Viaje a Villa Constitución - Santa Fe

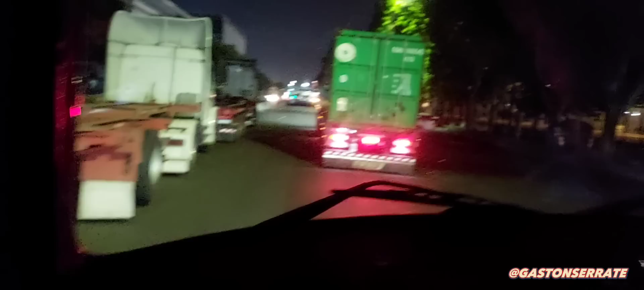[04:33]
Para Santa Fe Vamos a viajar de noche Voy a tratar de pegarle derecha hasta allá Estoy tranquilo Estoy cansado Voy a parar en San Pedro Seguramente a Voy a parar en San Pedro A comprar algo para comer Y
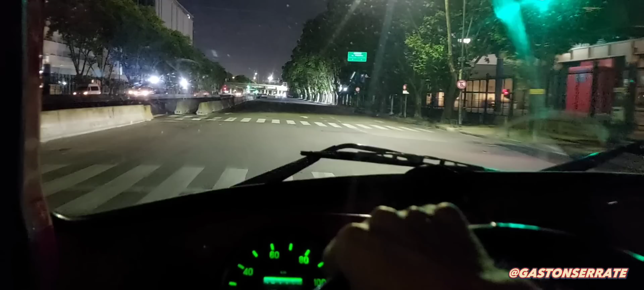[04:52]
seguimos Hasta allá En Santa Fe Ya estamos en el peaje de Pacheco
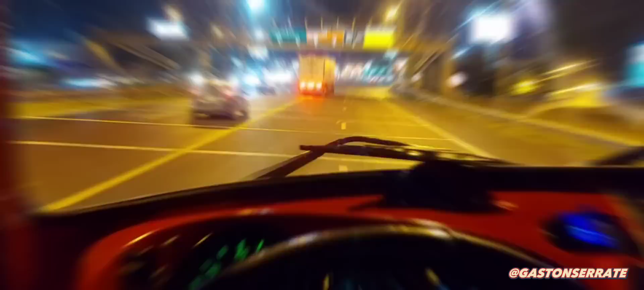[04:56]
Parabriza lo puedo cambiar Está horrible Parabriza Horrible Horrible
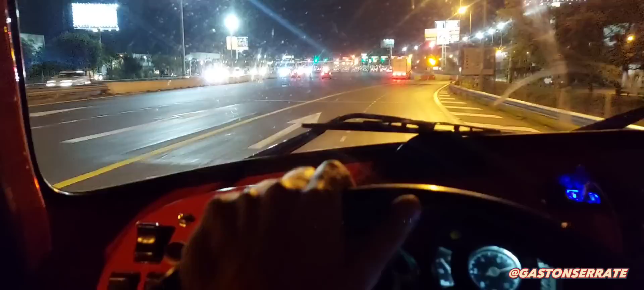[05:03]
Es el original Imagínense
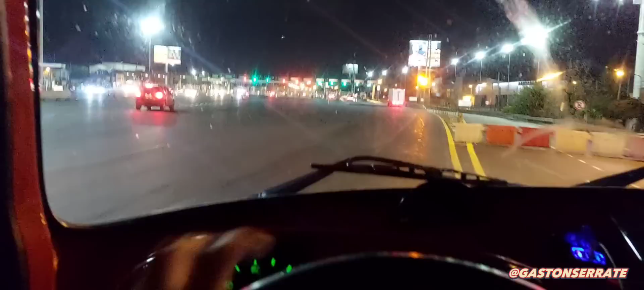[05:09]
Y una de kilómetros Vamos por Zárate Ahí está Atalaya Zárate
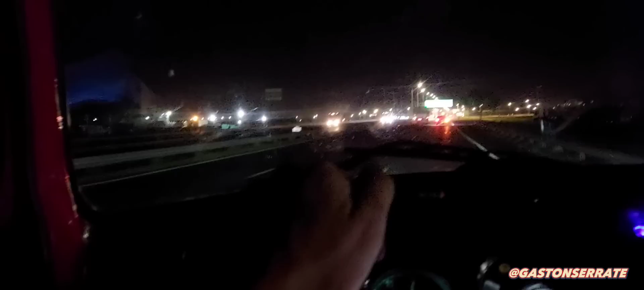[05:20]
Ruta 9 Kilómetro 84 Ruta 9 Kilómetro 84 Está la salida La salida para ir para Guayhuaychú A la ruta 14
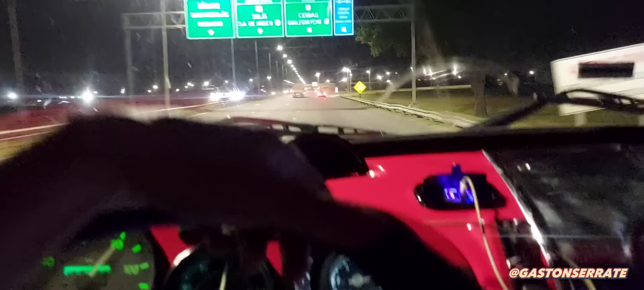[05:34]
Pero está Sanas de grasa Largo Está la salida Pero bueno Acá está Con el tranquilo Toda
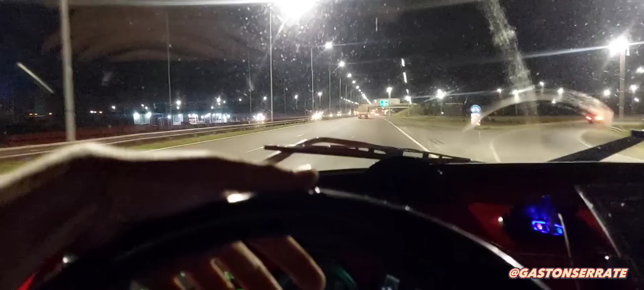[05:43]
hermosa noche Muy linda noche No se puede apreciar mucho Se ponen para ahorita Lamentablemente Pero bueno Lizamos el teléfono por la ventana Se va a mostrar un poquito de viento
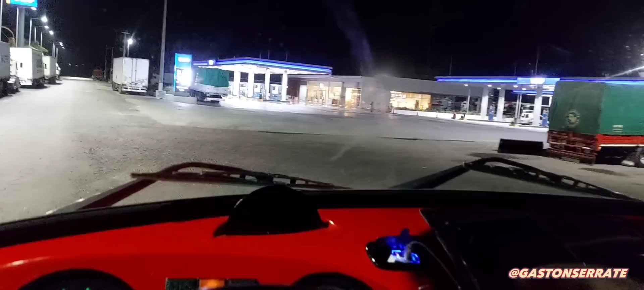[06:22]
Ya estamos ingresando A la YPF De San Pedro Voy a comprar algo para comer Ya son las 12 y pico de la noche De un hambre
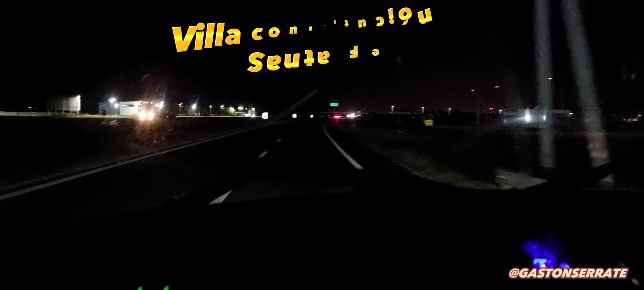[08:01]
Estamos en Giro Estamos en Santa Fe Villa Constitución Vean todas las luces del pueblo De noche ¿Vas a acordar a cuando viajaba con mi viejo?
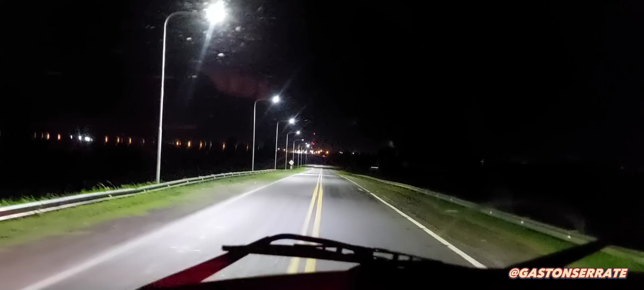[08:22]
Decía ¿Cuánto falta acá? ¿Cuándo te llegaba? Quieres llegar al primer pueblo Para que nos acostemos a dormir Allá donde se ven las luces No llegaban más las luces No llegaban más las luces
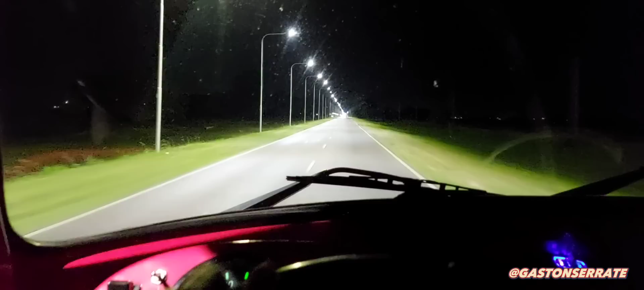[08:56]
Son dos y veintidós de la madrugada Salí del puerto Salí del puerto Tipo 10 de la noche Paré a comer algo en la YPF de San Pedro Para el peaje de Lima también Me parece a mí que acá Están armando un barrio
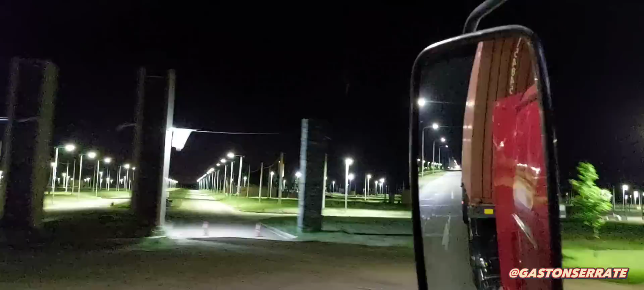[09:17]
Privado Si Si Paré privado Están armando
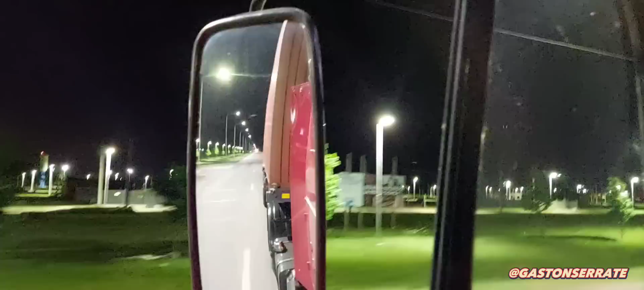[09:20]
Se ven todas las luces Las calles divididas Ahí están haciendo un par de casitas Allá Si es un parque privado
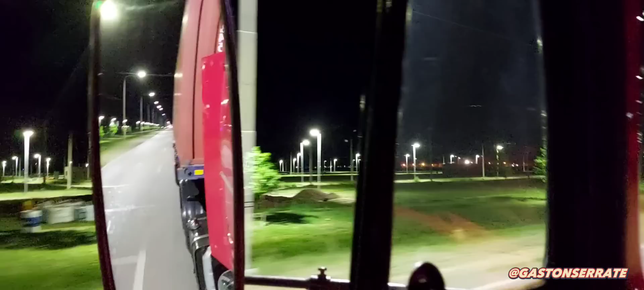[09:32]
En la entrada de Villa Constitución
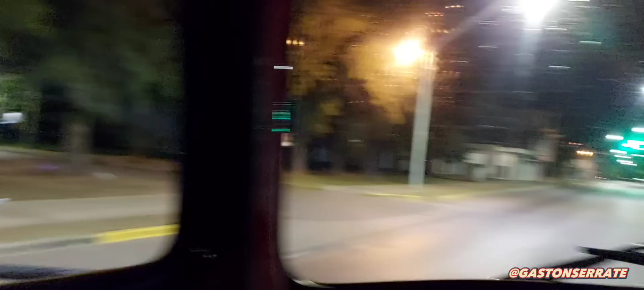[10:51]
Ya estamos llegando A zona franca
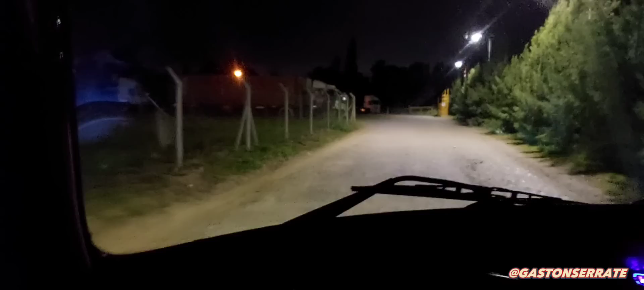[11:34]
Que van a empezar A llamar Para descargar Está lleno de camiones Acá Escuchen Que silencio